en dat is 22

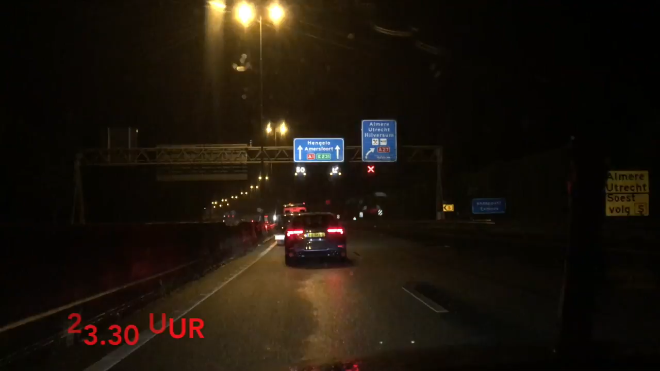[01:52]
Oh, zo dichtbij. En dan is de afslag afgesloten. Ik ben zo moe. Oké.